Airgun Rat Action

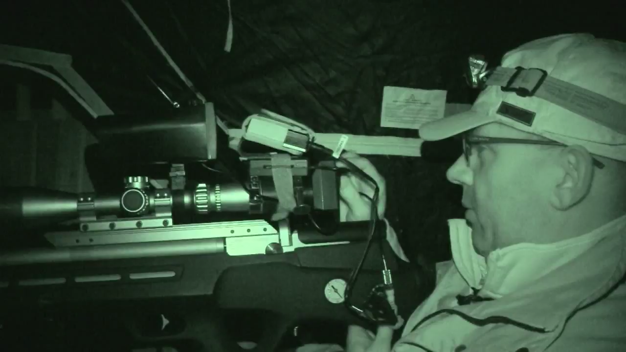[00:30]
March Scope and Nightside Eagle on top.
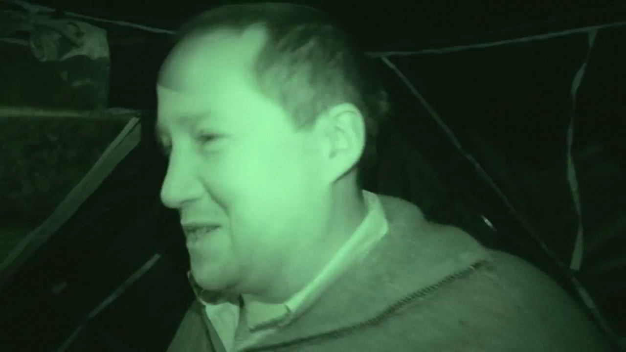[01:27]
Darren settles down with thermal plus the night vision to give us the best possible chance.
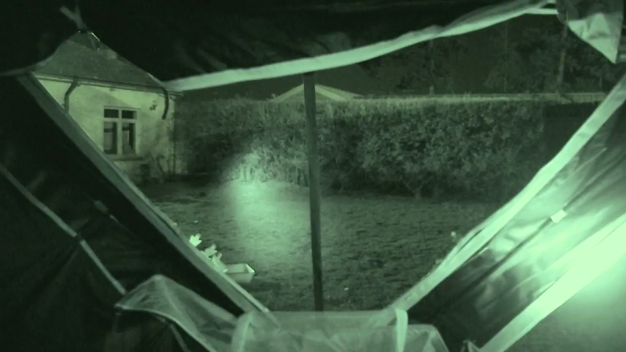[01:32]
I've got the eagle on because I got all the way down to Roy's and realised I'd
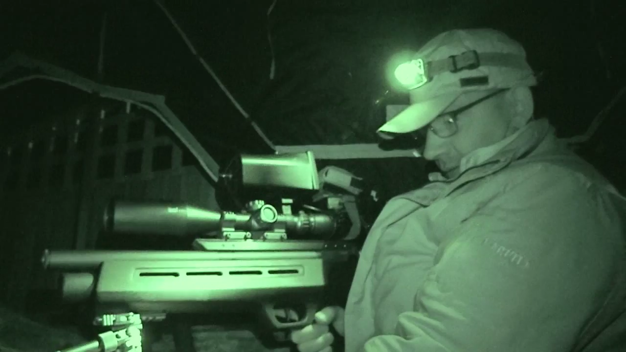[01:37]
forgotten any infrared illumination for David to film with.
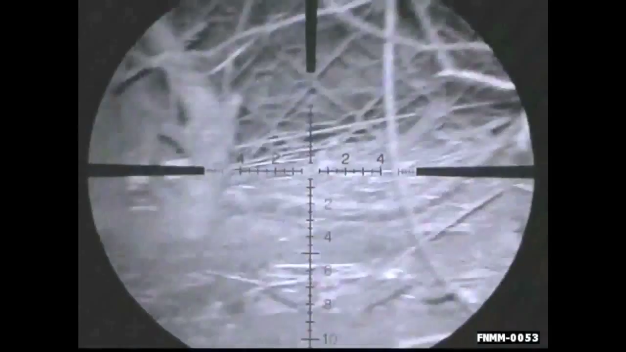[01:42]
So I've got both but I think rather than messing around we just stick the eagle on. And everybody knows we will be able to film with a broadcast camera and I will be able to see what's going on and all should be good in the world.
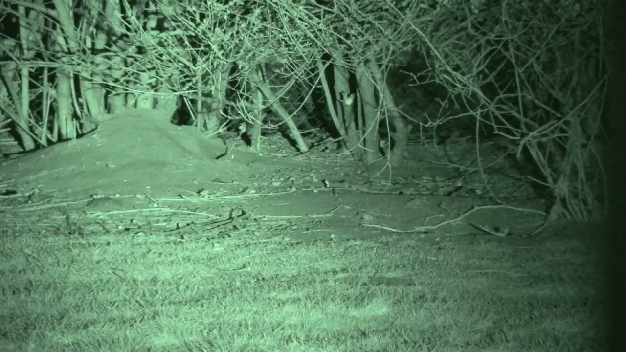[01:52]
Let's just hope there's plenty of rats. It's not long before we start seeing the culprits.
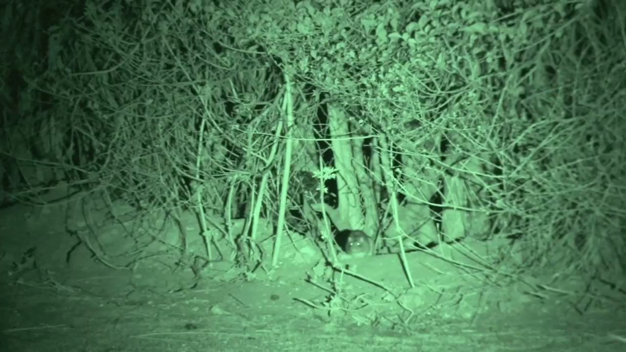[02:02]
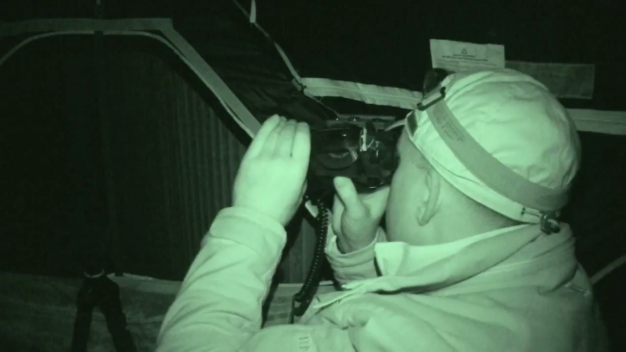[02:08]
We've got three rats that already dove.
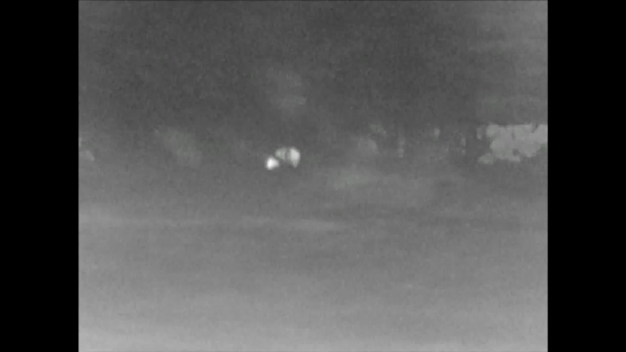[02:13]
That was a monster of a rat.
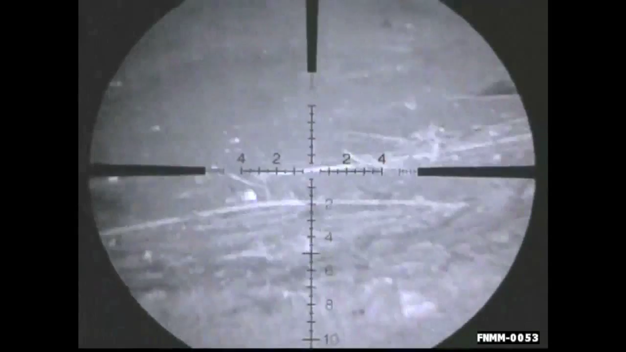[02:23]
The image is clear through the March scope. The night vision also shows off the illuminated reticle. The rats are not exactly in plague proportions but we do get a couple of satisfying shots.
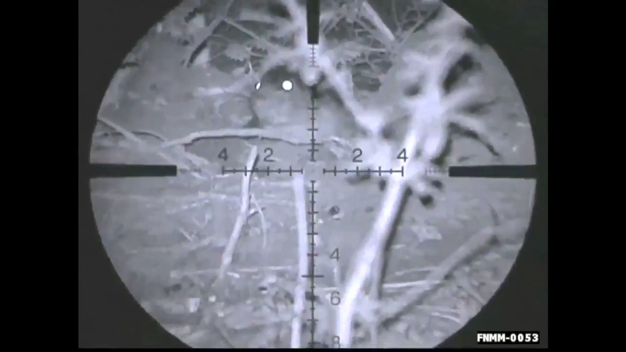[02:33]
Darren has only recently started using a heads up night vision unit but in this situation it's very comfortable. And I've got to say I'm very impressed with this heads
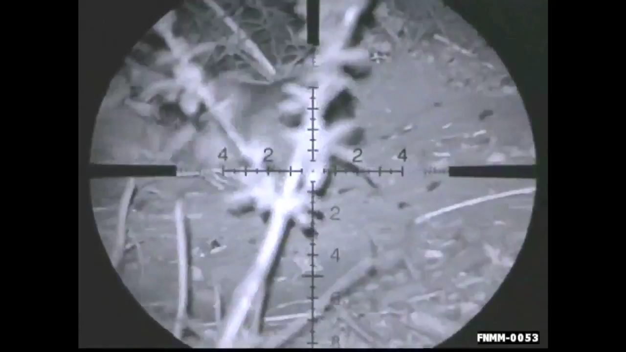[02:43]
up style of shooting which is something that I said I would never get used to.
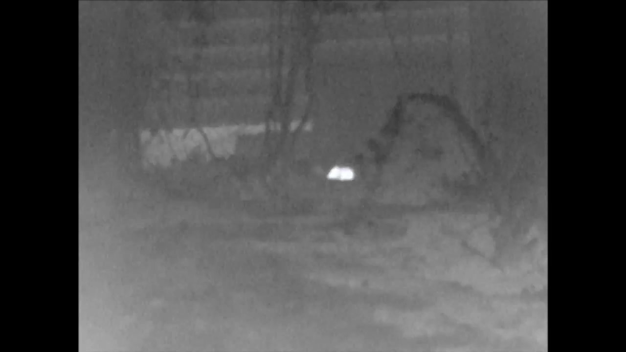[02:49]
But in a situation like this the way David and I are sat in a nice comfy chair.
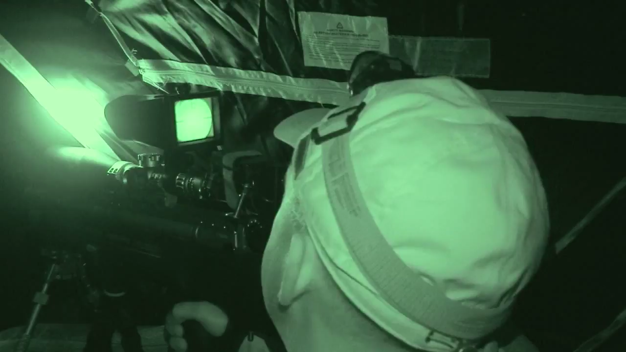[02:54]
I've got my shooting sticks in front of me and I can just obviously with an empty rifle this is.